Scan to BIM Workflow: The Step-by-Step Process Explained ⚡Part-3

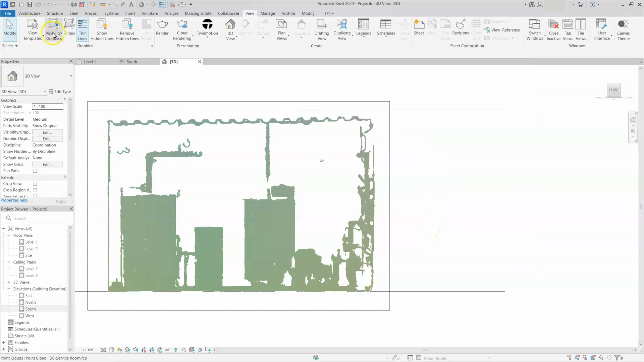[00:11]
Under visibility setting, here I will go to point load and I will select here normals into
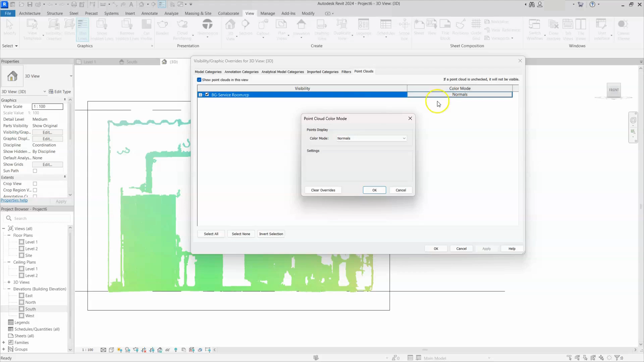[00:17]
RGB and I will click on OK and I will give apply OK. Now we came to original color. You guys can see here whatever visible in point load.
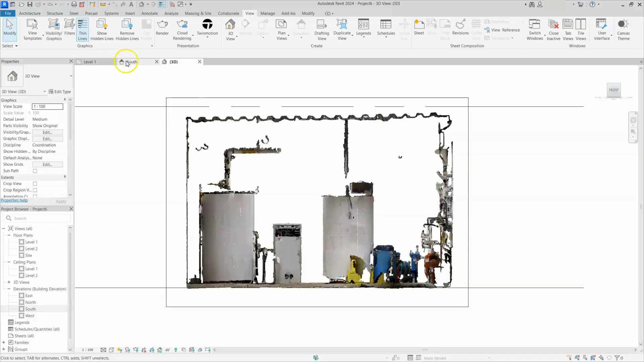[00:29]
Once again, I will go to floor plan and I will draw a section. Here under top panel, here you can see section option is there.
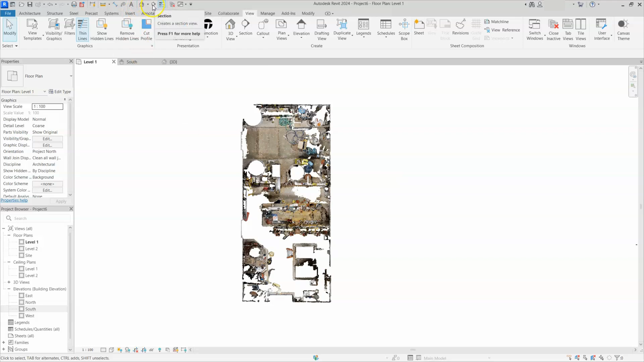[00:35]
Just click on that one and create a section here. This section will control geometry limit in floor plan and elevations. You can select, you can extend this one to any limit. This one also you can do extend.
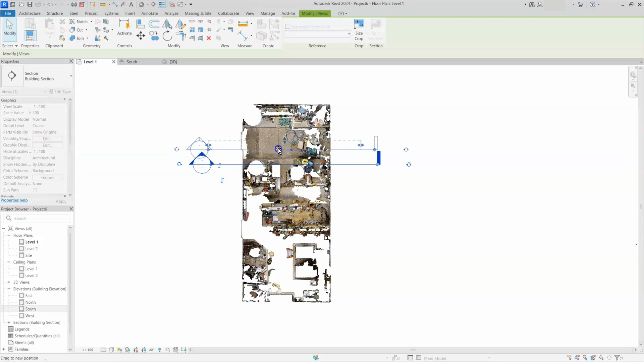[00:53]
So I will keep this section box here and right click on that section box and here one option is there.
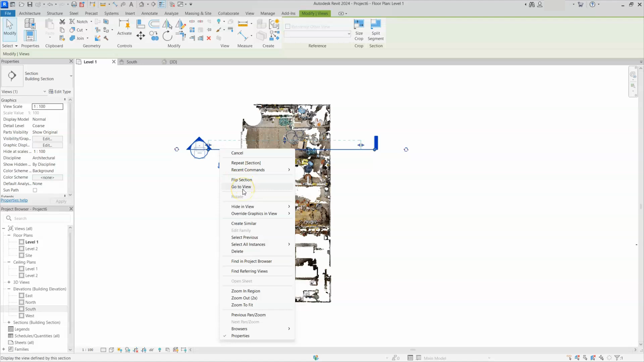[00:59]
Go to view. Just click on that view. You are in that view. Actually, whatever you place section, that portion only showing here. For proper explanation, I will put all tabs in one window.
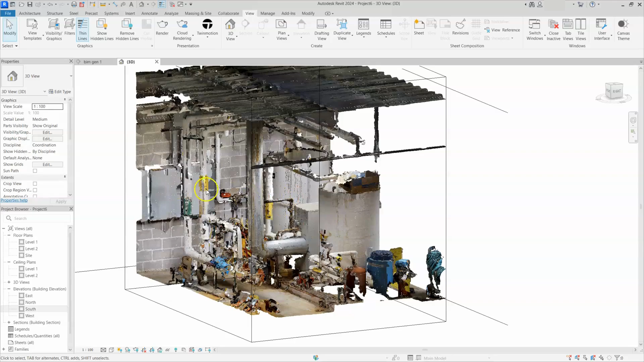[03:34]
It won't change anything. Now you can see here. This is a mechanical equipment. This is also mechanical equipment.
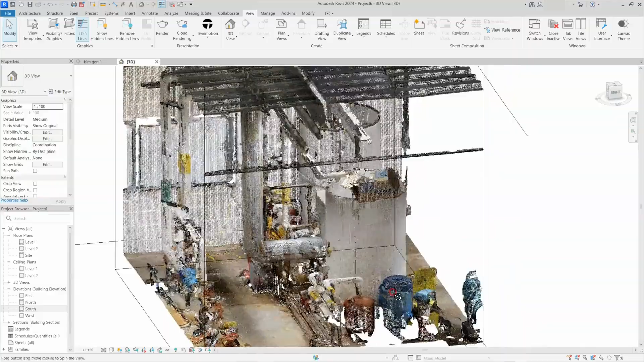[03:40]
You can see here. This is a duct because of fitting. You can see this is duct.
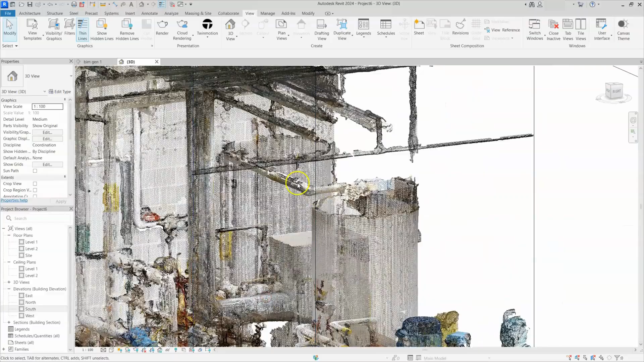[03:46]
These are pipes. You can see here these electric boxes.
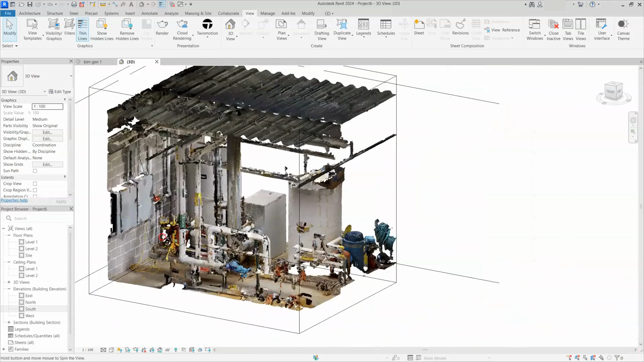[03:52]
Obviously this is a wall floor and roof.
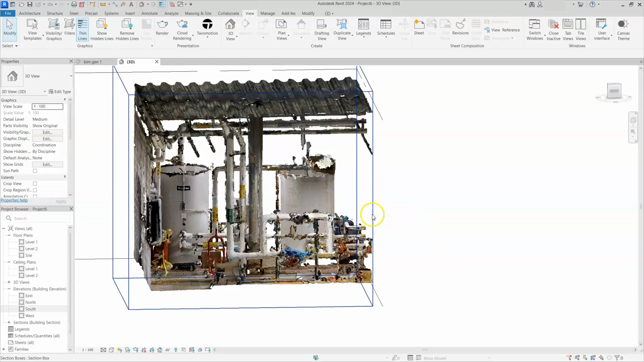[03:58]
You can change the instruction box.
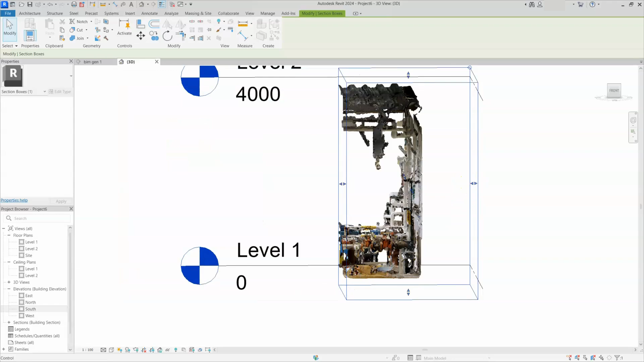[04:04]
You can see here pipes on wall.